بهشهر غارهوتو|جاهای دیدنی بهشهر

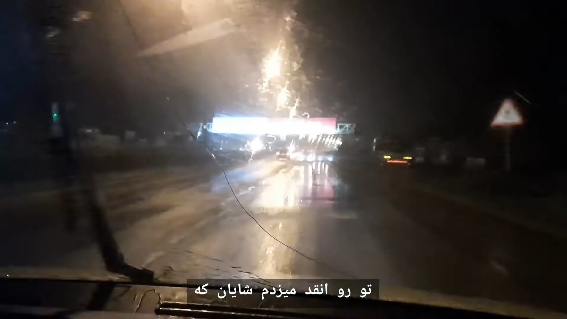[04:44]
چرا دیگه همکنون داریم فرار میکنیم از بارون. من تو وسط ها هم بیارو اومدم. من کردم بیگوشی بود. یک دفعه دیدم که تو شیب زیاد شد. من میخوردم زمین، خط میزنم. از